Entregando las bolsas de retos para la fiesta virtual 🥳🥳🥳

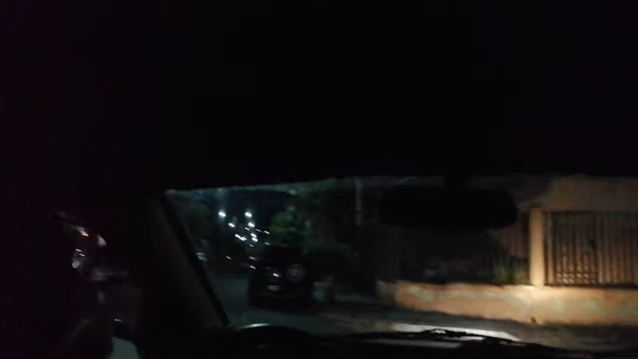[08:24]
Estamos entrando a otra casa. Bueno, aquí. Donde hay como una tiendita. Aquí en la esquina para arriba. Sí, tu papá acaba de venir hace poco. Aquí, de aquí también nos dieron algunas ayudas también que se llevaron, por eso el Osi sabe. No se le olvida.
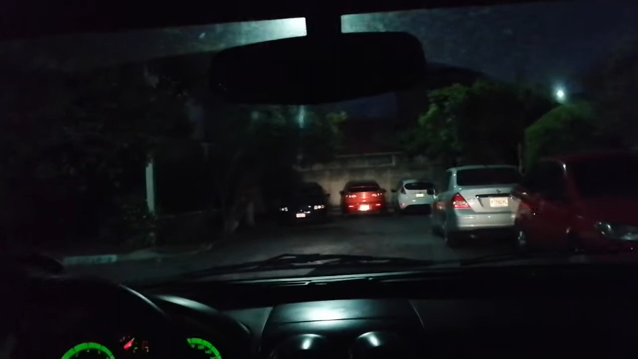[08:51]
Pues debe de haber un estilo tiendita diciéndole que triste. Entonces, vamos, aquí estamos llegando. ¿Ya tenés lista la bolsita, Mateo? Sí, ya tengo su bolsita.
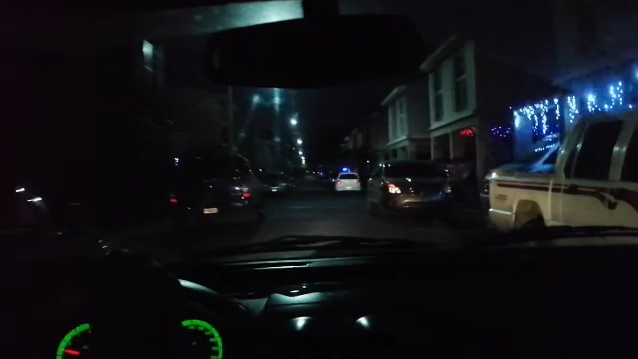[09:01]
Entonces ahí le das la canasta a tu papá. Y te bajas, ya sabes, de codo o de puño, nada más. Sí. A ver si me puedo parquear por aquí. Miren. Aquí, las aquí casitas. Como cuesta. Están ya bien decoradas. Cada día más las casitas ya. Ay, que iba un niño cruzando.
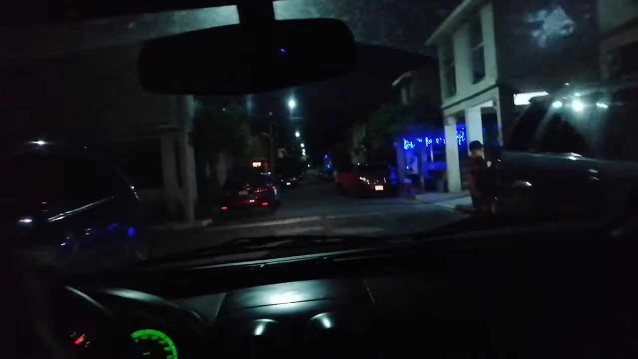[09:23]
Mami, ya vamos a decorar nuestra casa, que nuestra casa está decorada. No estoy mal, es aquí adelante. Entonces aquí vamos. Ya vamos. Esto no la decoré. ¿Aquí? Ay, Dios, bueno. Será. Sí. Bueno, llegamos.
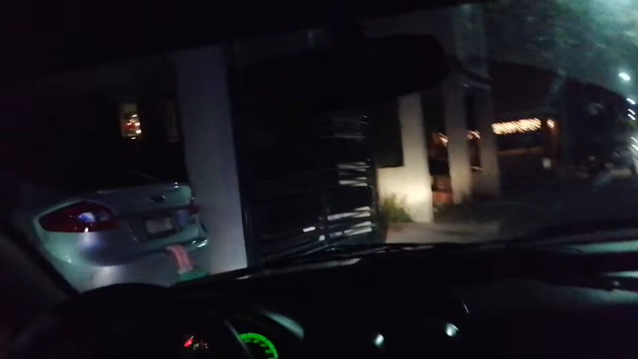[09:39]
Vamos a esperar que Mateo llegue y entregue su bolsita.
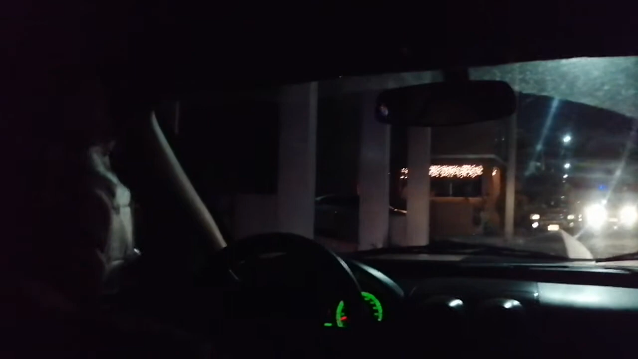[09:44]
En el carro. Miren, ahí está. Hamburguesa. Bueno, pizza. Aquí vamos para la penúltima casita. Pizza. Miren, aquí pueden ver que sí, la capital es caos, tráfico. Los helados.
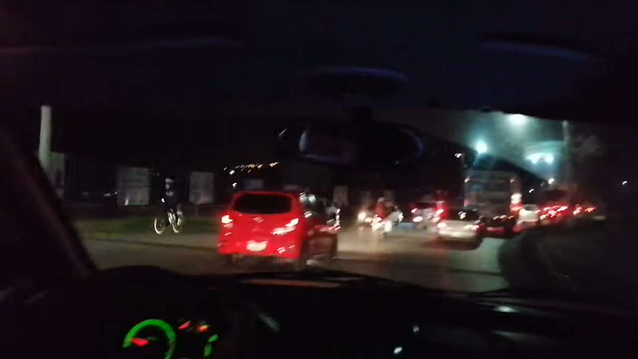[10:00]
pareciera que anduviéramos bien lejos, pero la verdad es que no, Ausi. Siempre es por nuestro sector. Mucho tráfico. Aquí toda la capital no es igual que en el campo. Aquí es tráfico, tráfico.
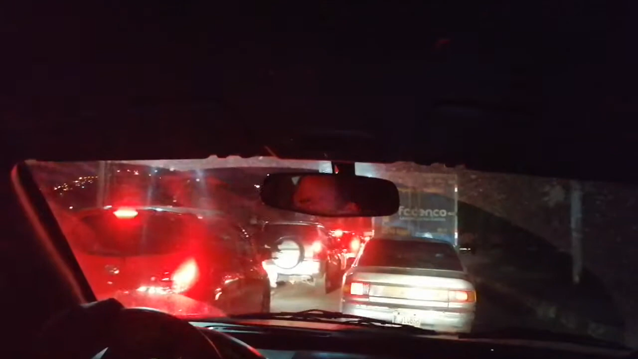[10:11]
Oye, pero, igual de campero. Locos. El pobre campero corriendo, ¿no?, con su pollo ya para entregar. Ese estamos por llegar.
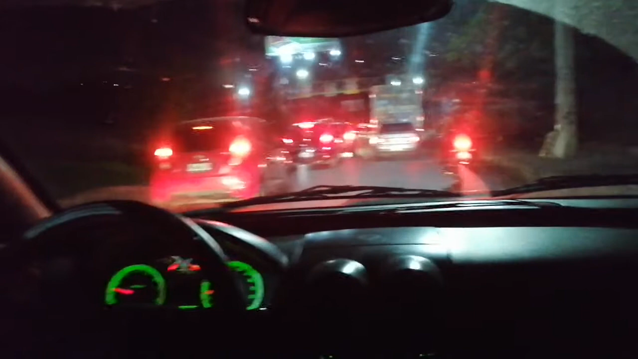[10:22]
Cuidado, siempre hay que ver que no vayan motoristas. Yo como tengo ratos de no salir, a mí me estresa todo esto.
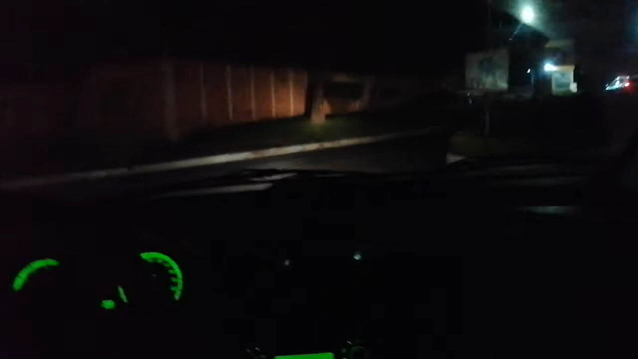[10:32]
Vamos. No sé si la miren qué bonito. Los, ¿cómo se llama? Tienen ahora un arbolito ya. Estos lugares ya están decorando sus entradas.